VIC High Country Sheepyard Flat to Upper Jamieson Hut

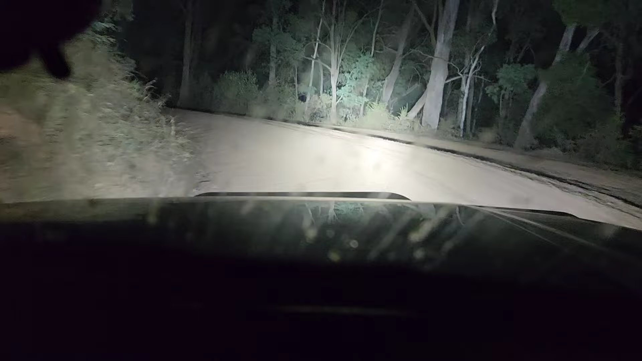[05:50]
so yeah heading in on Hauqua track which is probably more aptly named Hauqua road I would have thought but um yeah it's a it's a reasonably wide two-wheel drive gravel road um not difficult to drive at all which was good because I really didn't know where I was going as I said in the introduction to this trip video uh I've never actually been down in here before um a lot of my friends have
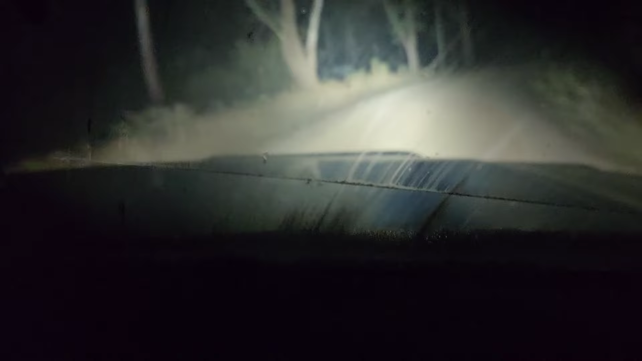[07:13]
and uh yeah because as it turns out um shipyard flat itself was busy well I guess we just keep going windscreen wipers they're sticking on the screen because of all the bugs what's going on with this damn thing having an absolute hissy fit the HEMA HX2
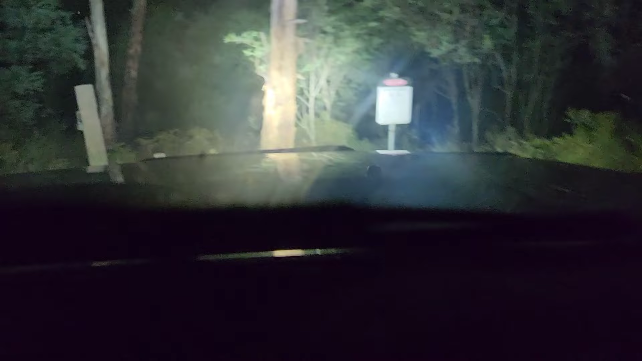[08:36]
see that entrance sort of snuck up on me and it's a pretty sharp left hand turn with a won't miss it yeah but she's tight tight with a fairly narrow gate that's a bit tight turn the uh spotties off so as you can almost probably make out there's a few people camping in here and this is less busy than shipyard flat so Luca did secure a nice spot down the end though